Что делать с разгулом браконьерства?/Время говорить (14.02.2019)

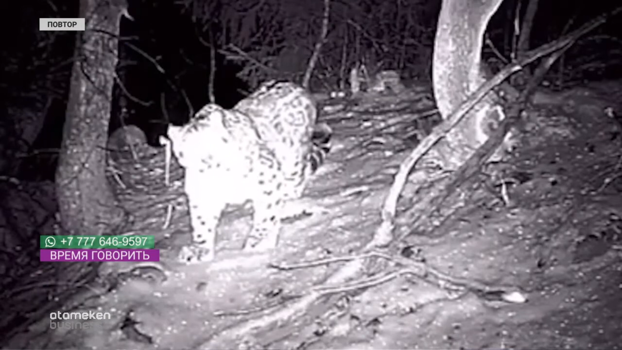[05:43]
И вот еще, совсем недавно в Фейсбуке видео, по-моему, это директора Латинского зоопарка, тоже вот фотоловушка снежный барс. Да, это тоже в этих регионах. Мы должны это все охранять. Но как? Вот сегодня говорилось, опять же, надо использовать в вашей работе дроны, инфокрасные камеры, спутниковый мониторинг, спецтехнику.